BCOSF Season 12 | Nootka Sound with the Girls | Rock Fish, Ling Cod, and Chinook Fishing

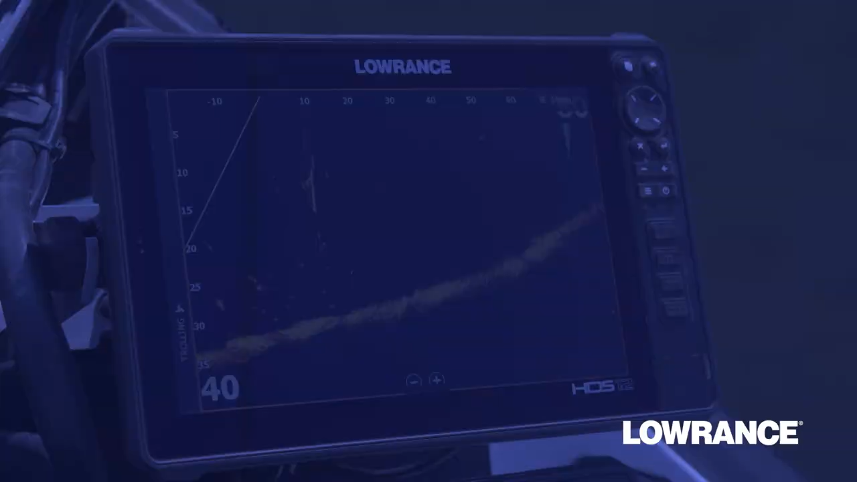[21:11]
A new $200 rebate on active target live sonar and bigger savings with up to $1,200 cash back.
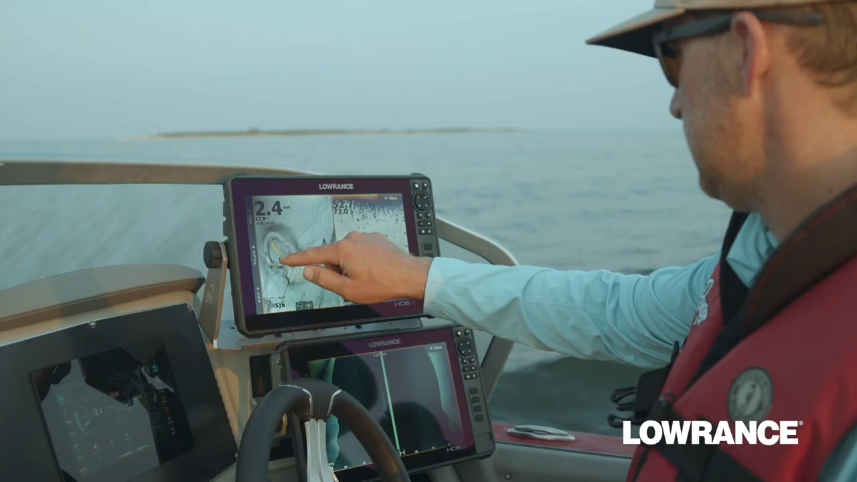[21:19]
Pick fish finding tools to fit the way you fish.
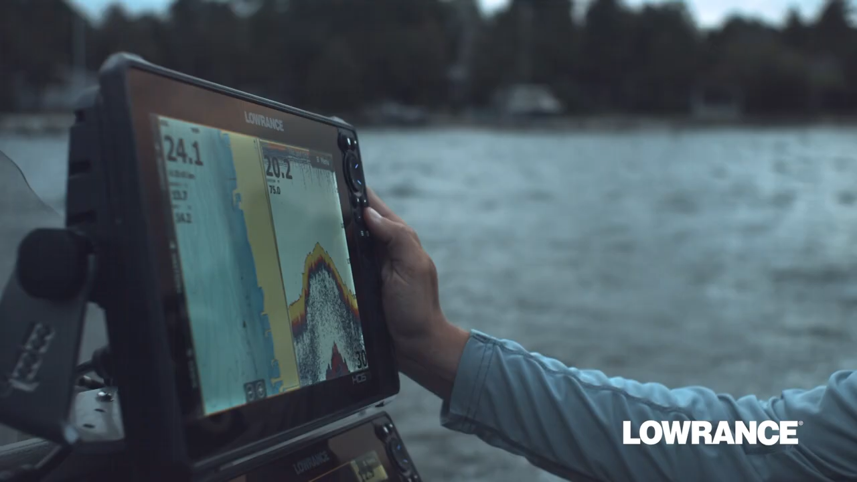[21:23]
From high performance sonar and ultra quiet ghost trolling motor to navigation and networking tools that bring it all together.